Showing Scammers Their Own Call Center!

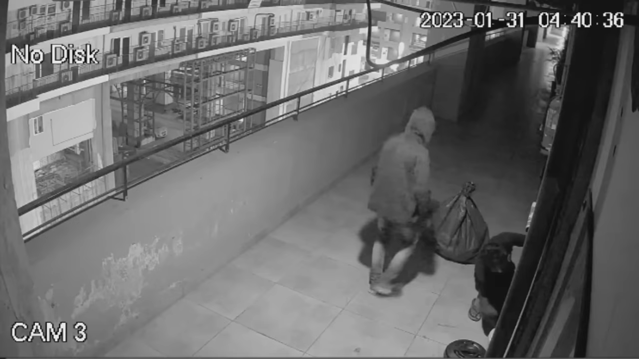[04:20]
I decided to open the scammers their microphones at the end of a shift to line up the audio with the cameras. This coming in and going out of the call center is one of very few activities that I've been able to witness on this outdoor security view.
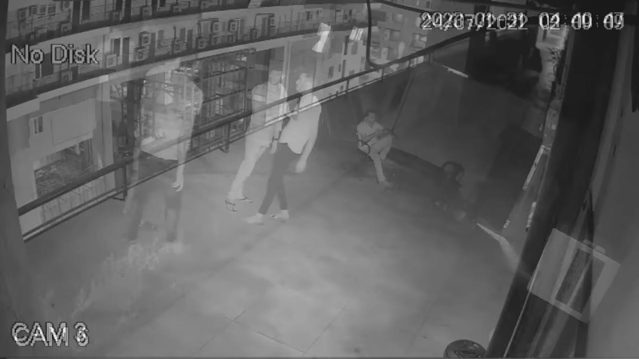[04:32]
It's pretty typical that scam call center cameras only capture the outside view, as these fraudsters don't want any hackers or police watching what goes on inside of their illegal operation.
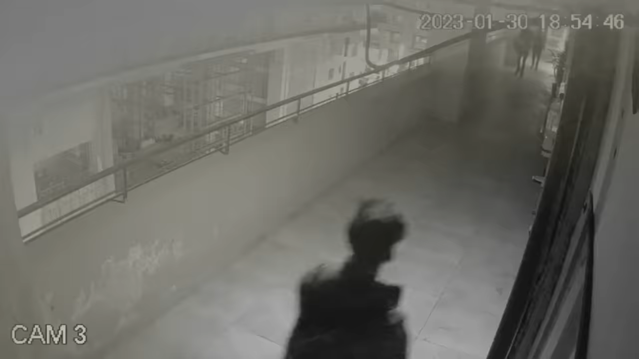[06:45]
It's uncommon to find someone with this kind of speech pattern in an Indian call center, as in my 4 years of scambaiting, I've never seen this ever before. So if I could find this guy on the cameras, that would guarantee my initial assumptions. What do you know? After re-reviewing the headcount footage, I found a gentleman that we have just now seen try and scam someone, and he was even nice enough to confirm his roots for me.